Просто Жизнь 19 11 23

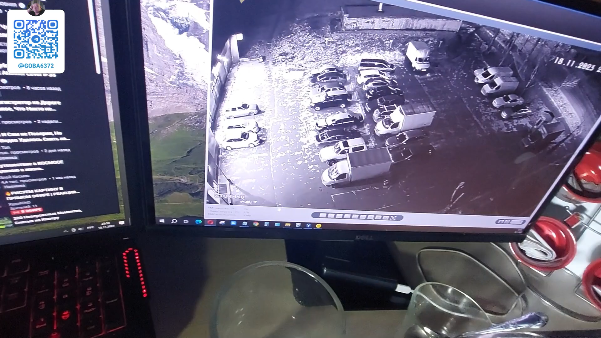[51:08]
не видно не видно странно вот вот вот люди идут могу направить но все равно слабо он светит